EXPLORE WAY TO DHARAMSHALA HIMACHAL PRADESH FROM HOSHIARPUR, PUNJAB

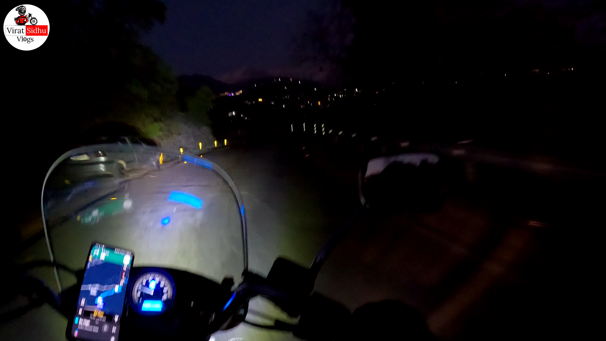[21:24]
भाई साहब ठंड लगनी शुरू हो गई है, वाइजर खुला हुआ है, आगे व्यू देखो।
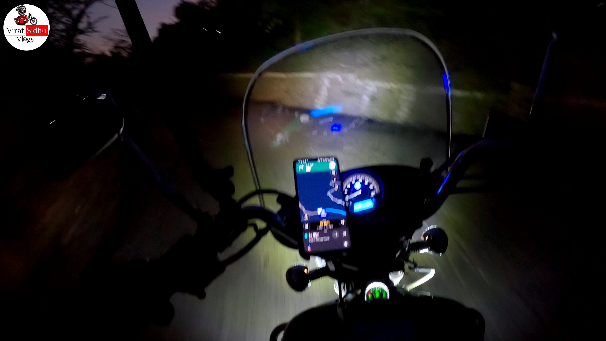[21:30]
बहुत लेट हो गया पहुंचते पहुंचते। पहाड़ी एरिया तो अभी आया, पहले तो इतना नहीं था, कुछ भी नहीं था, मतलब इतना क्या, कुछ भी नहीं था पहले।